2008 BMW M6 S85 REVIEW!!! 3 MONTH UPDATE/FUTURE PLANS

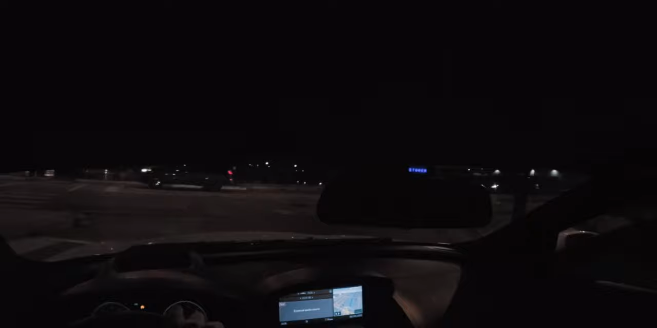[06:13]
Alright, right now I'm gonna head to a parking lot, a really nice one over here, talk about some stuff, get some shots of the city. Alright guys, I just arrived to this spot, so yeah, right now, just arrived to the parking lot.
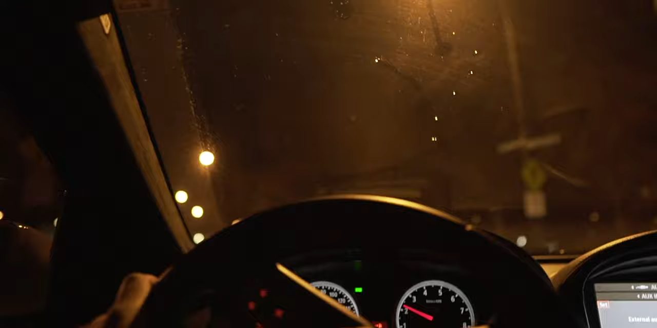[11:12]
So basically, I'm gonna turn and make a right up here,
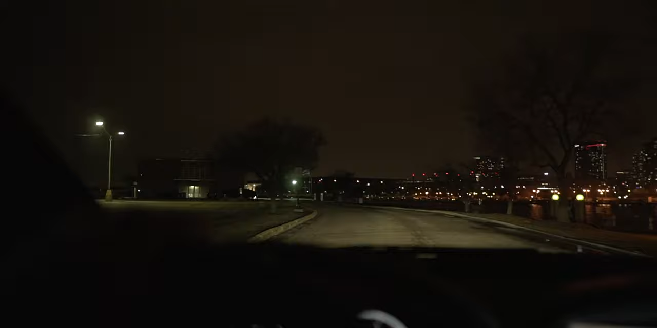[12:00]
but then when I get out of the car, I'll show you. Oh, right here. Let me just put it in neutral.